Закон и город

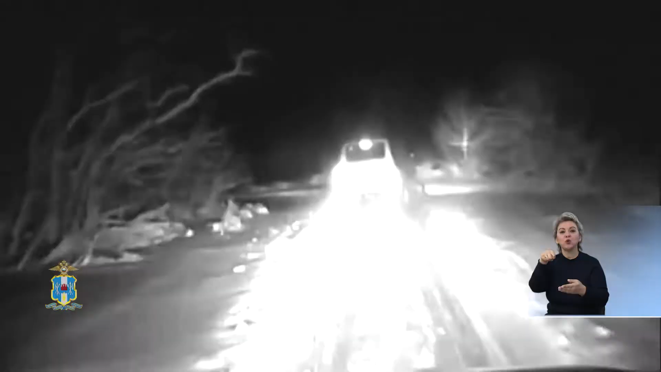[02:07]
Уже за городом водитель ОАЗа не справился с управлением и допустил съезд в Кювет.